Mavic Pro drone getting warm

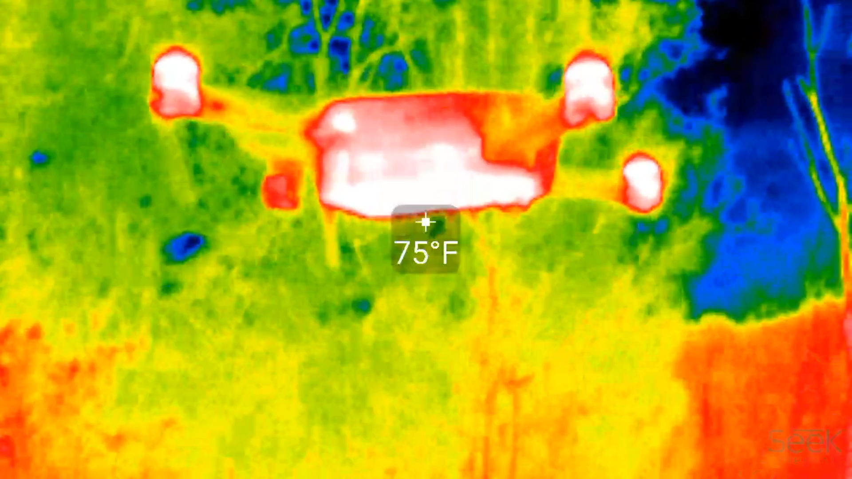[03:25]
On screen: spot 75°F
And as you can see it gets pretty hot.
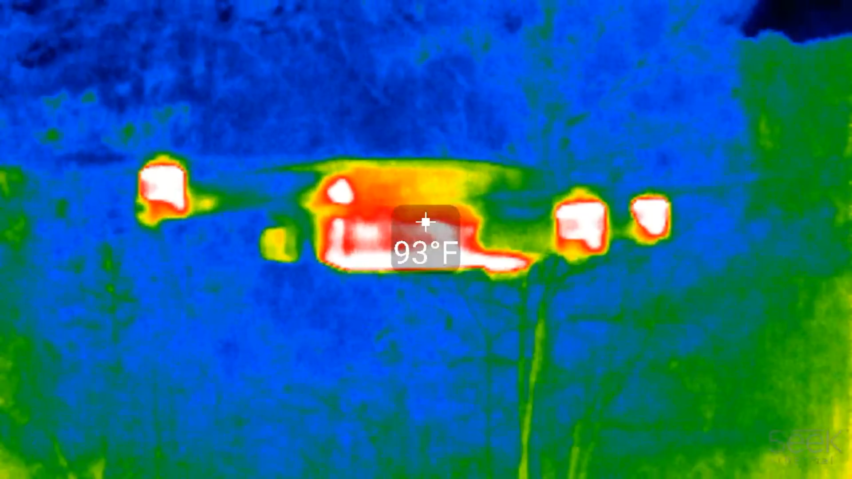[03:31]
On screen: spot 93°F
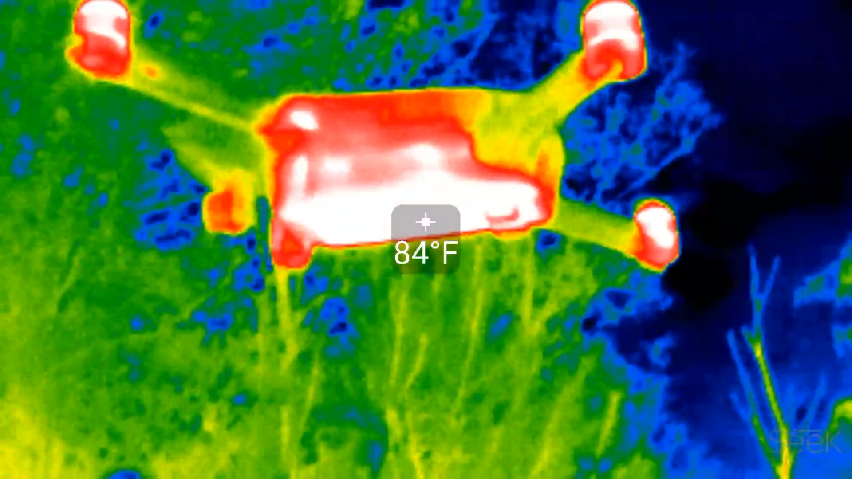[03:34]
On screen: spot 84°F
As you can see it's about 100 degrees.
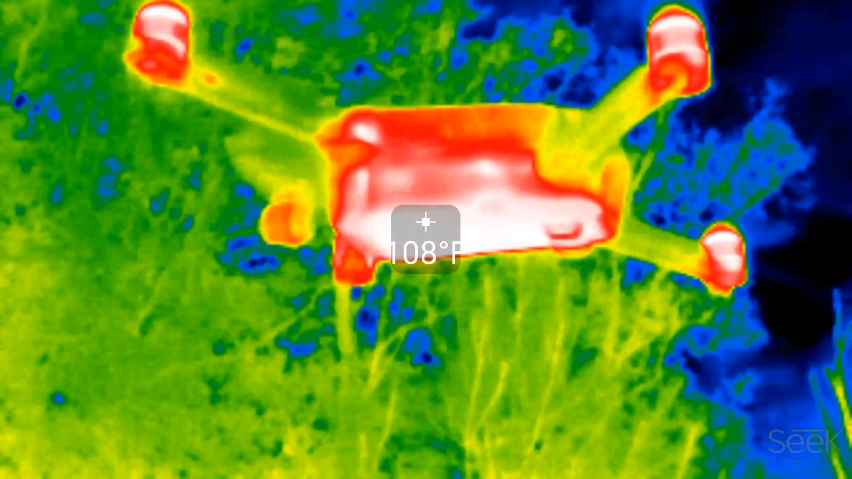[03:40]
On screen: spot 108°F
One at 6 degrees.
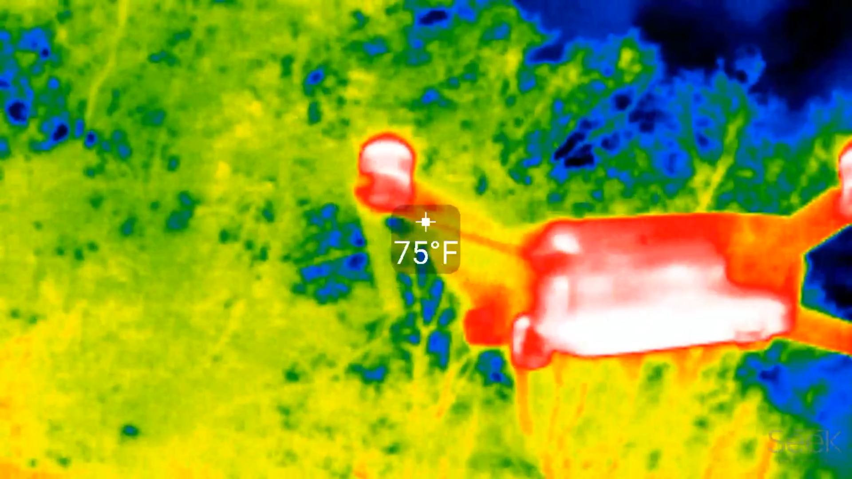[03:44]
On screen: spot 75°F
Even the rotors get pretty hot.
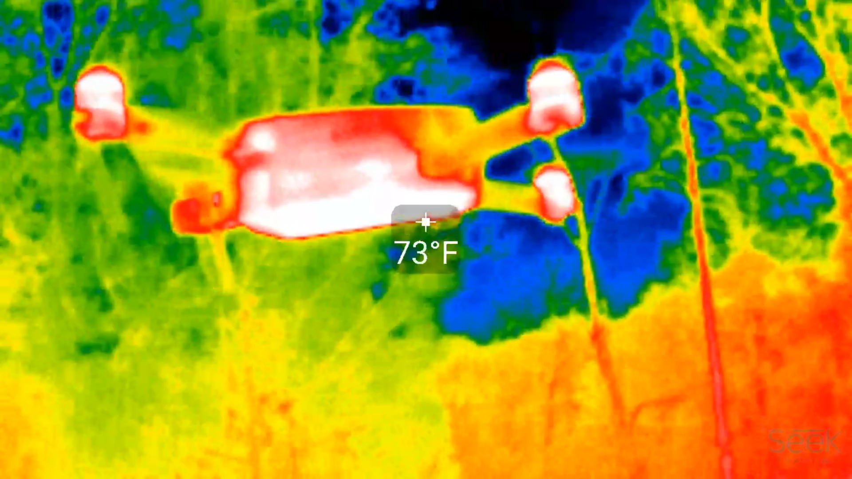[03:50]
On screen: spot 73°F
As you can see it's raining on the bottom.
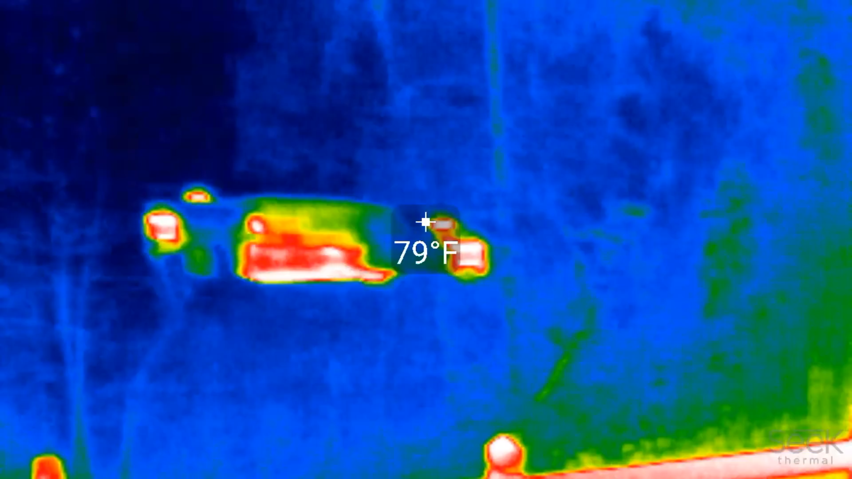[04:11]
On screen: spot 79°F
It keeps going higher because I'm 100.
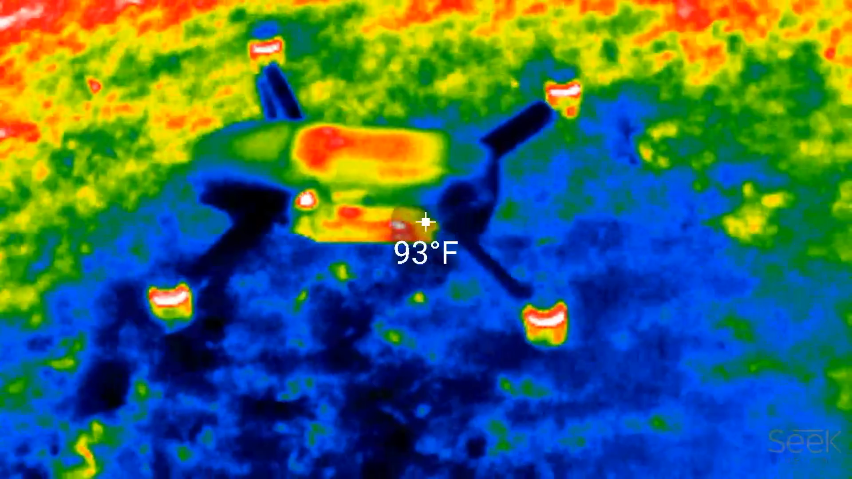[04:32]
On screen: spot 93°F
So the battery is getting now pretty warm as well.
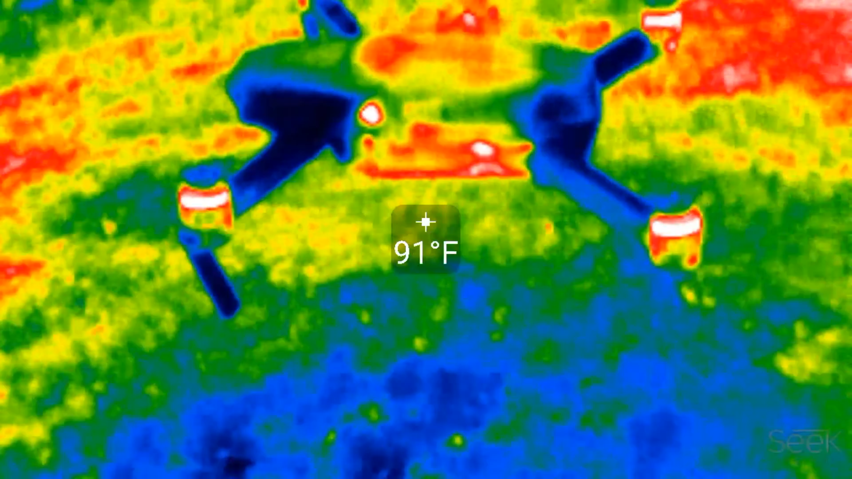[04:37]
On screen: spot 91°F
So the whole unit is really heating up.
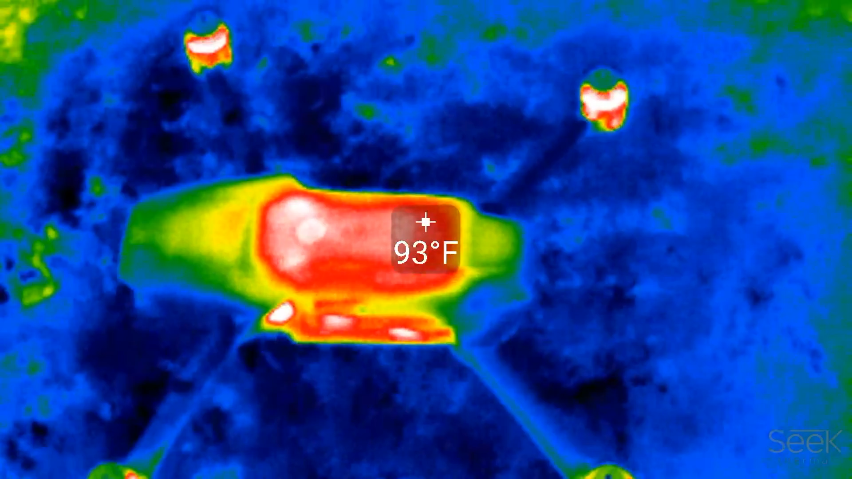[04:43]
On screen: spot 93°F
By just hovering. Now when you fly of course there's air flow which cools it off a little bit.
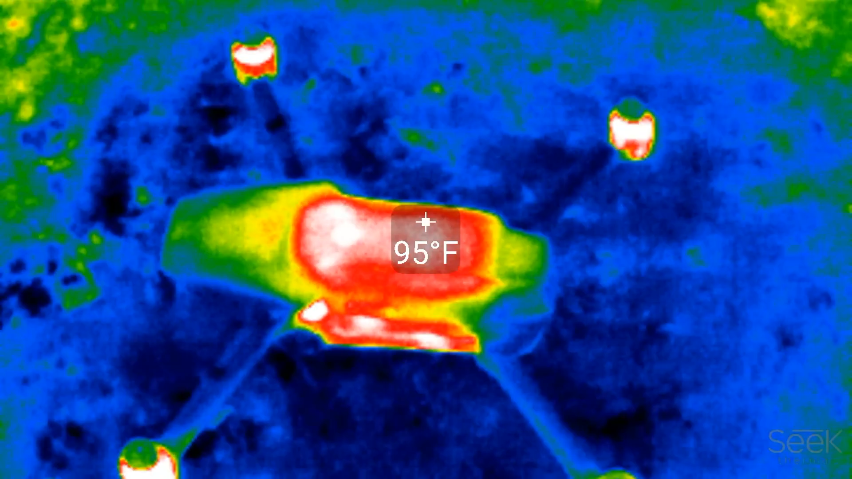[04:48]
On screen: spot 95°F
But just hovering it gets hot.
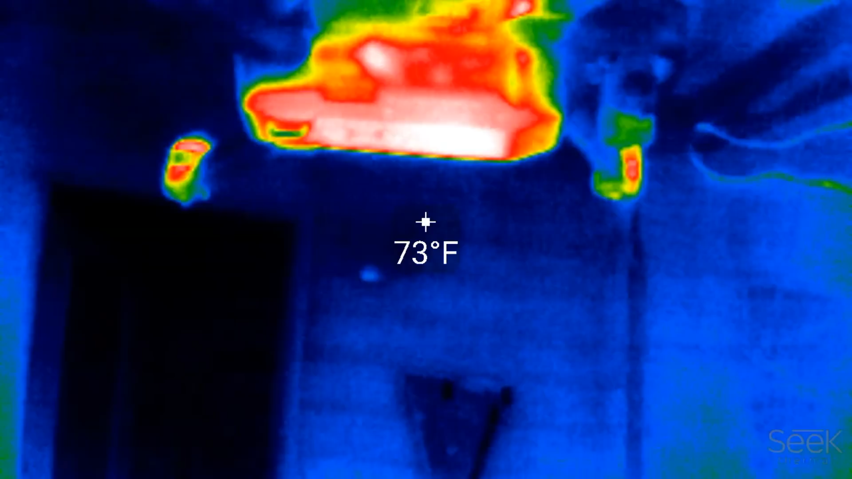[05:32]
On screen: spot 73°F
104 degrees. Okay. So we just landed the drone.
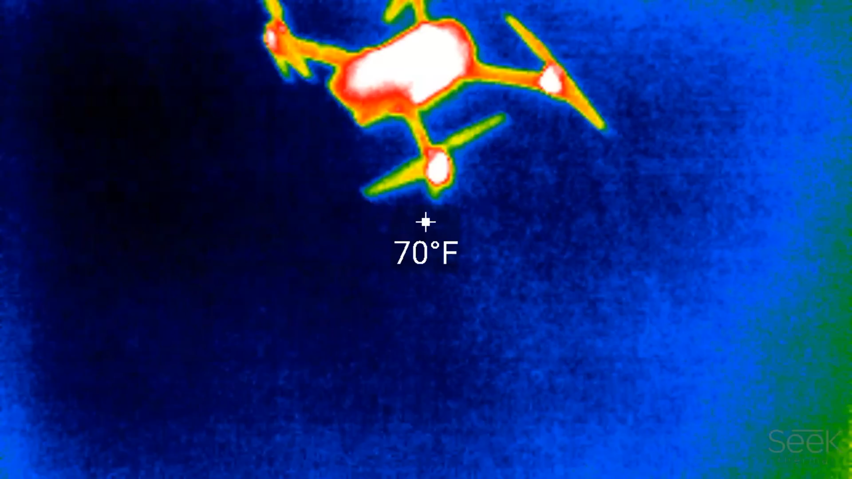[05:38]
On screen: spot 70°F
just 30 seconds ago and again this is all turned
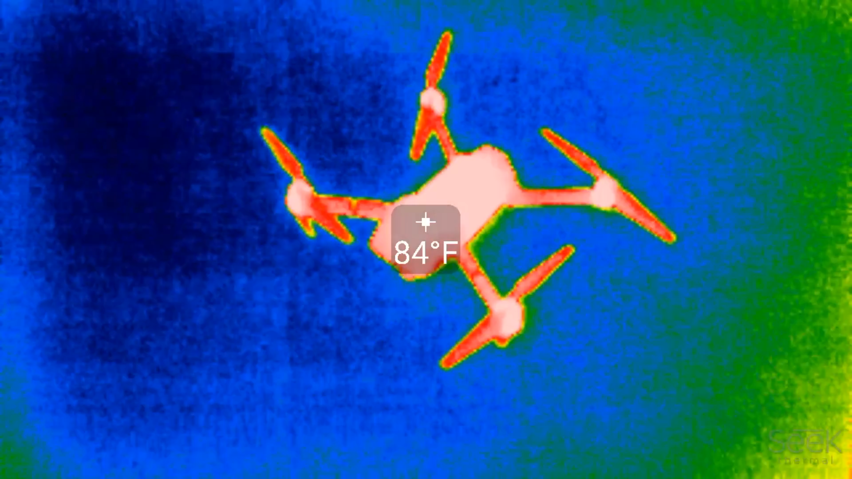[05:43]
On screen: spot 84°F
off so I turn it off 30 seconds ago so you can see the whole units relative to its environment
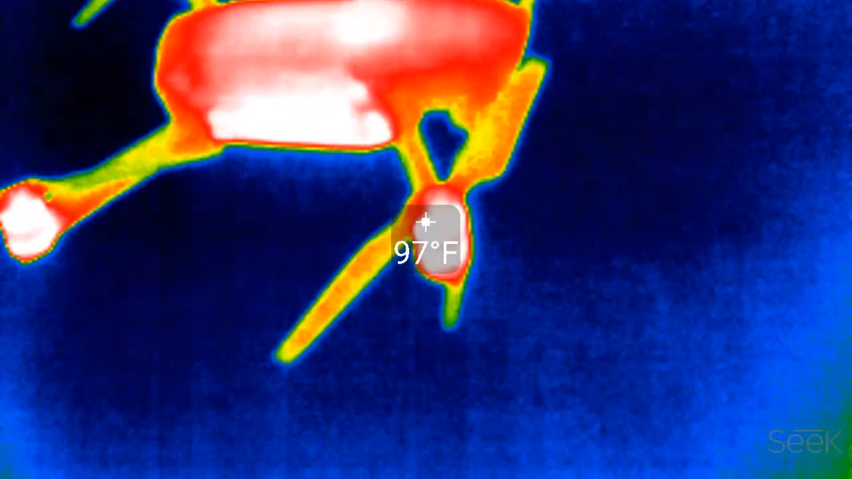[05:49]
On screen: spot 97°F
is is pretty hot I've
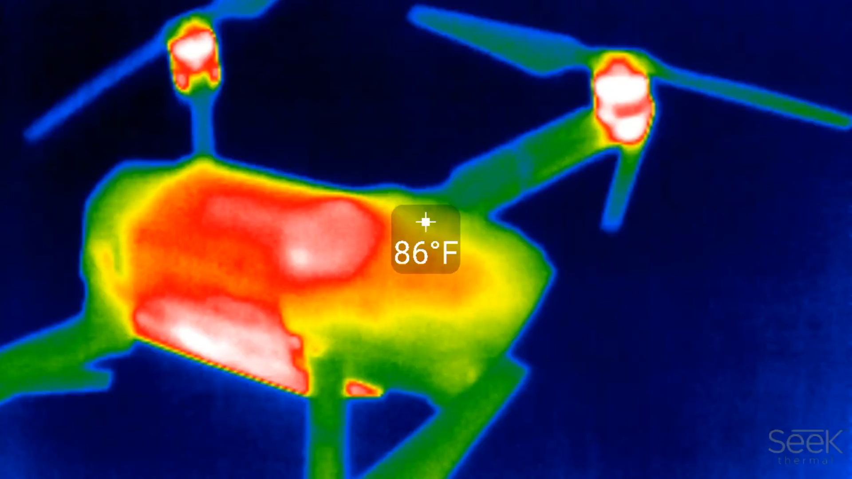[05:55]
On screen: spot 86°F
put my hand on it doesn't feel all that hot
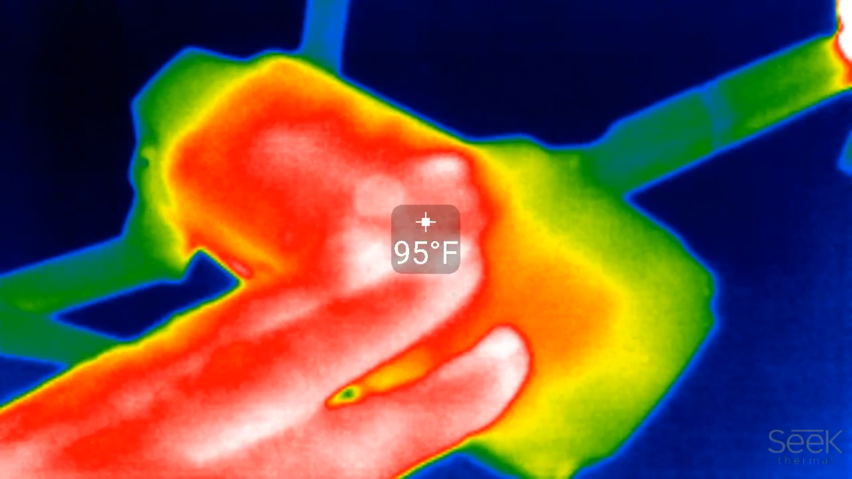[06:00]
On screen: spot 95°F
actually I mean this is just actually cool
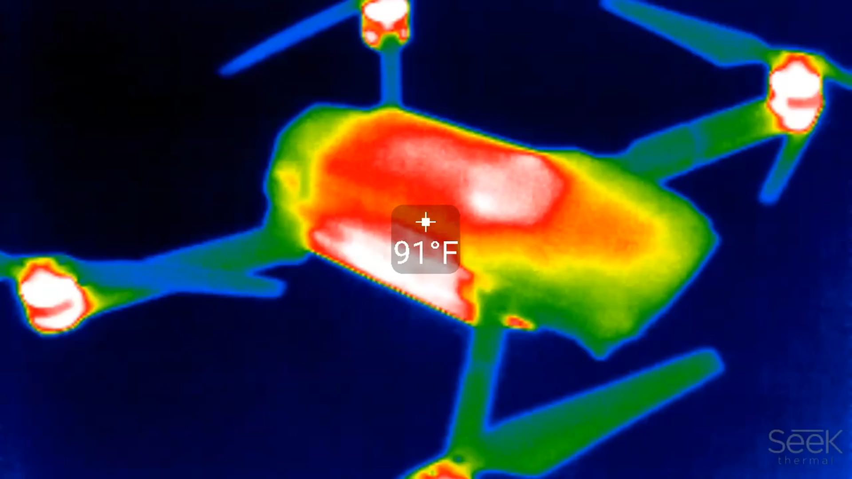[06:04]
On screen: spot 91°F
you know it says 90 degrees but you can see
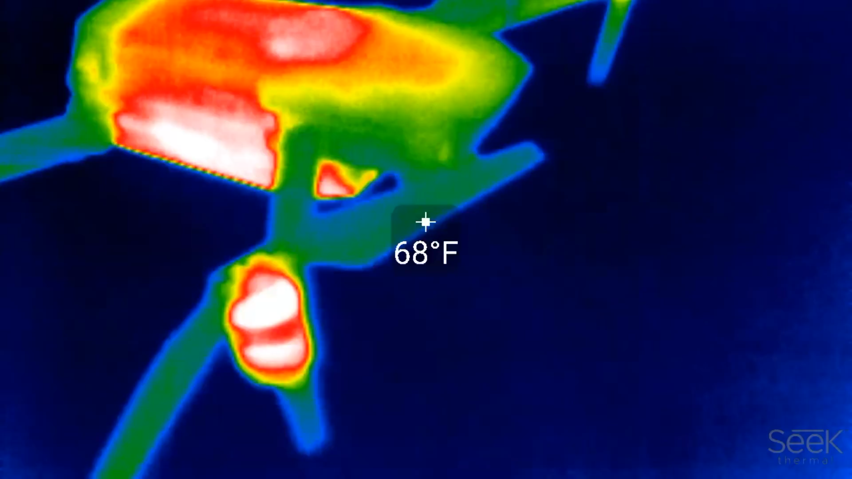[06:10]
On screen: spot 68°F
see really that the the motors get warm and they they feel warm not hot but warm